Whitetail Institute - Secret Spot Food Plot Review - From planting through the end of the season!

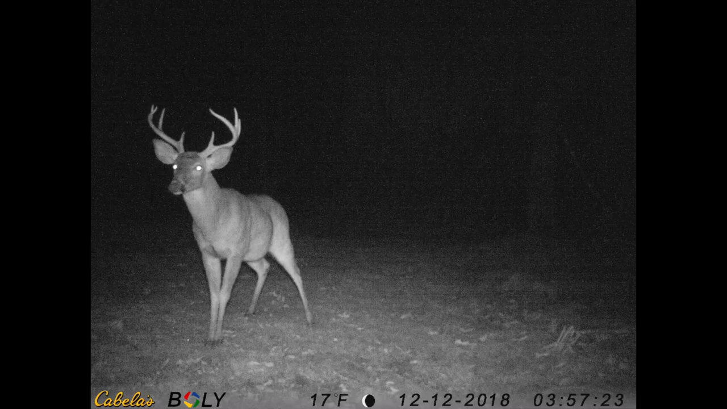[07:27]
So, overall, I think it's a secret spot is an effective kill plot, if you will. It draws the deer in.
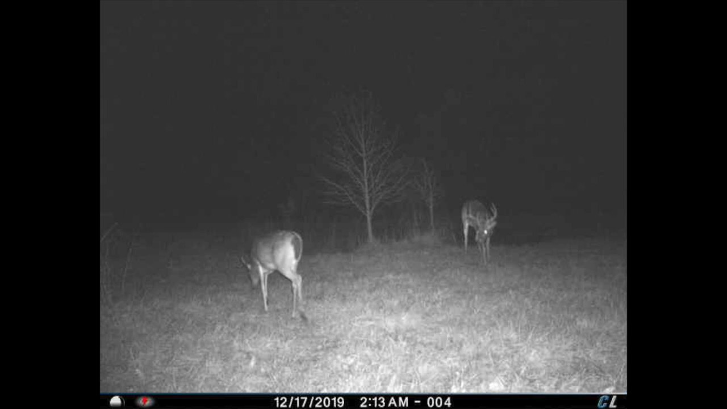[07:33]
It's also providing ample nutrition and everything for the season, but at the same time, it does draw the deer in, and it starts to feed on it pretty regularly. So, as you can see from the pics, the proof's in the pudding. So, I'll probably use secret spot again next year, and I may try some other things as well.